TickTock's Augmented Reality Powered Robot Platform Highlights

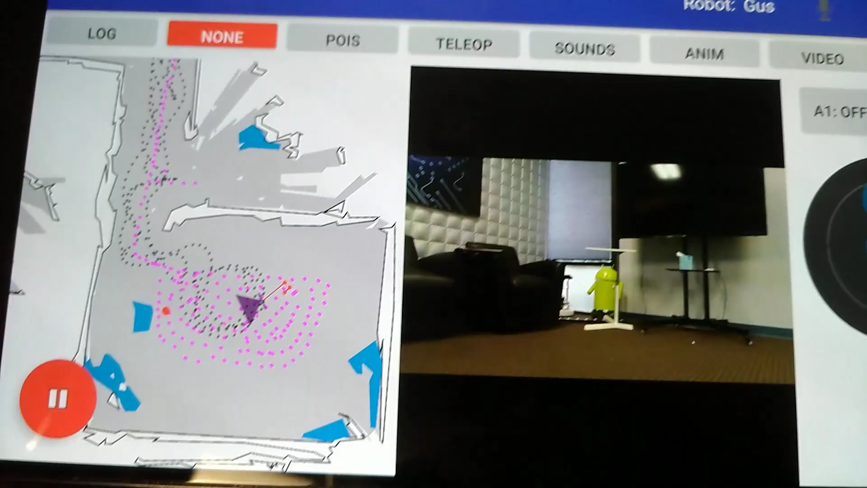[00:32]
and it will automatically plot itself a course to go there.